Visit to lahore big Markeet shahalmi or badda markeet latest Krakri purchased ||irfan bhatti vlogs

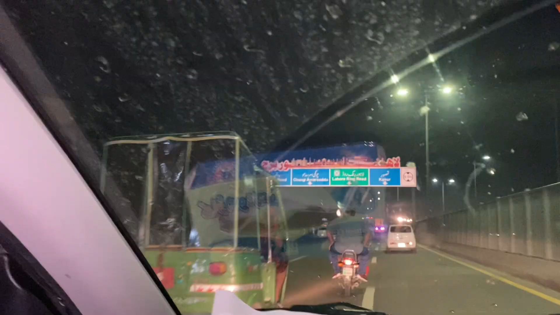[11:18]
फिर हम पहुंचे यहाँ पे रिंग रोड पे, फिलहाल तो जा रहे हैं।
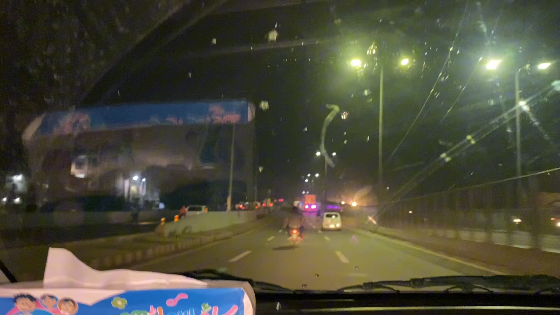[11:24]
नहीं रिंग रोड तो है ही नहीं ये भाई जान। नहीं कौन सा रोड है? अच्छा पीको रोड है, पीको रोड इस साइड पे ना।